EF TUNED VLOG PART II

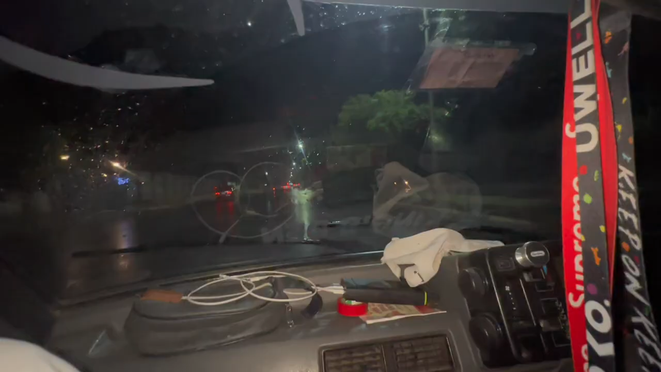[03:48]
और A few inches later, यहाँ पे मौसम की 1122 हो चुकी है।